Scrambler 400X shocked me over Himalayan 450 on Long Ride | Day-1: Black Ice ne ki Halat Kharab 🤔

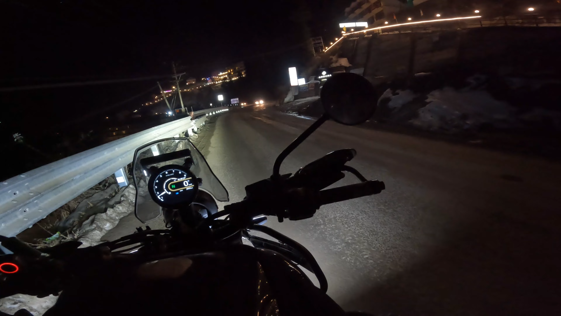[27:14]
भाई गंदी वाली ब्लैक आइस थी, एक बार दो बार तो ना ऐसे फिसली है।